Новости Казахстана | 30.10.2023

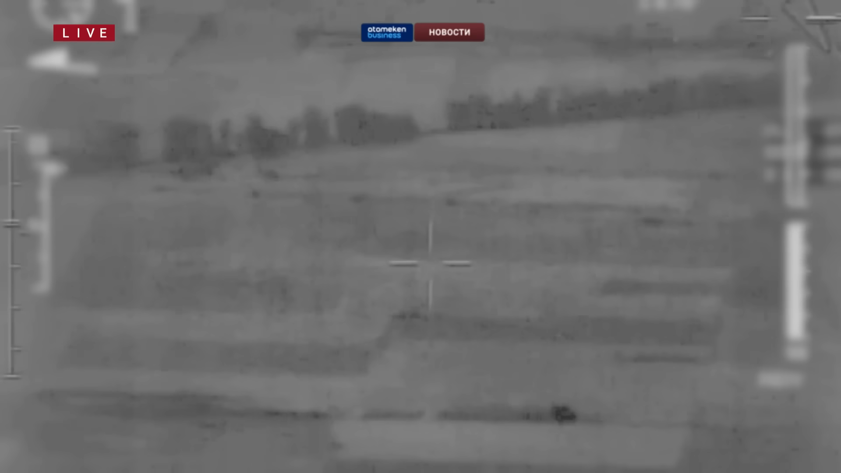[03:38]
Самолет израильских ВВС нанес удар по военной инфраструктуре в Сирии.
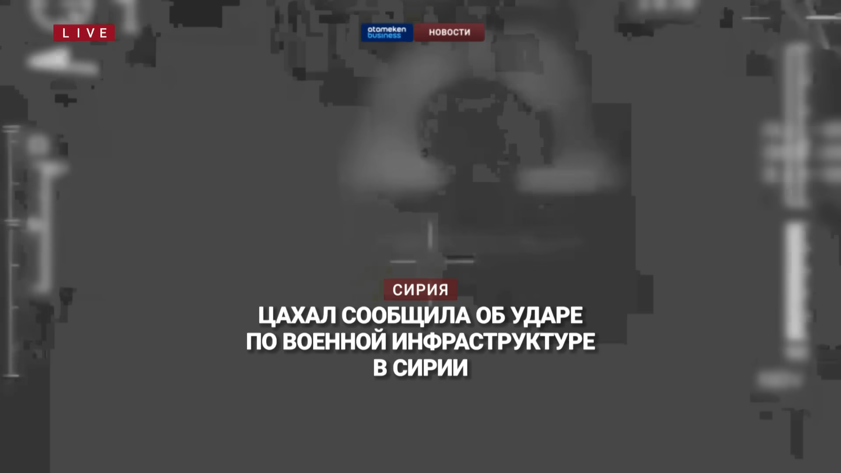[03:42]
Это было ответное действие на обстрелы с соседней страны и уточнила пресс-служба армии Израиля.